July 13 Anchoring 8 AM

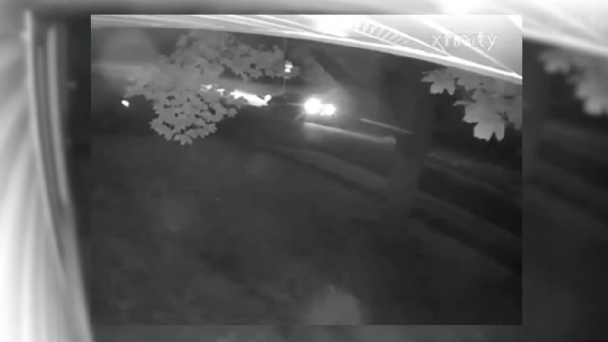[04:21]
Kelvin Milner was coming home from work when he says he saw six police cars outside his neighbor's house.
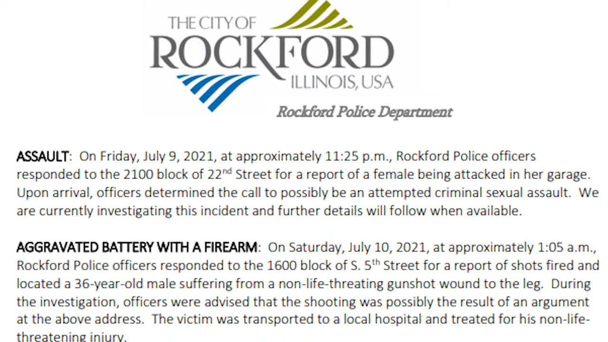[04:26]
Rockford police say a woman was attacked in her garage on 22nd Street in Rolling Green.
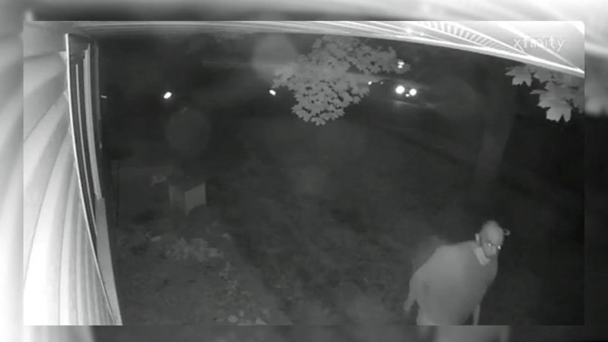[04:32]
Milner's home surveillance camera caught the man just moments before.
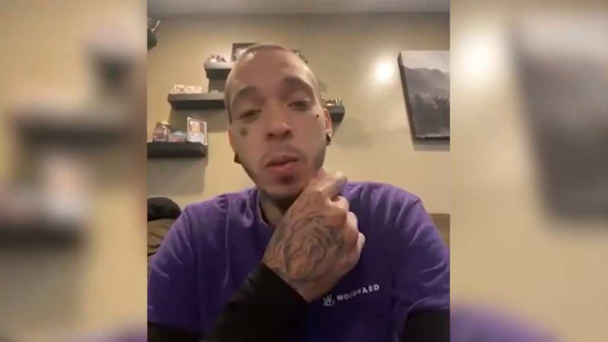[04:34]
Watched the video up until the point where I got that clear shot of his face.
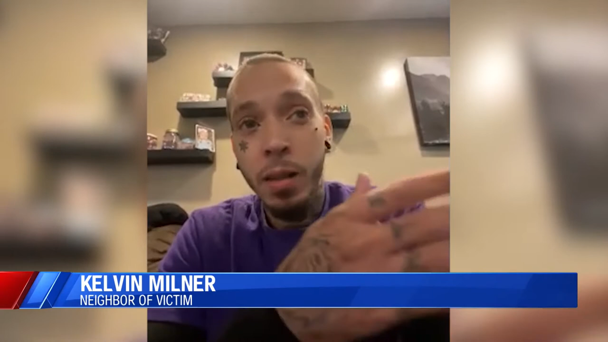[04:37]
The woman didn't want the entire video shared.
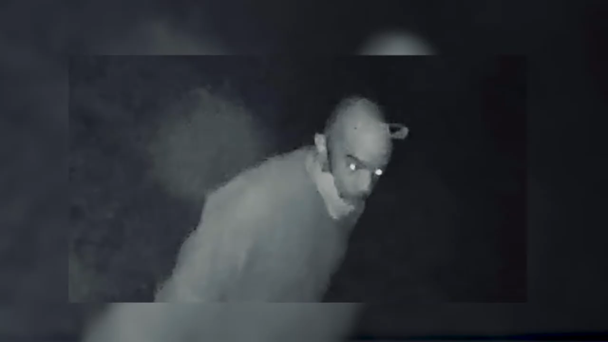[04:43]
It shows a man walking across a lawn, and the next thing you hear is a woman screaming. I didn't watch it all the way through.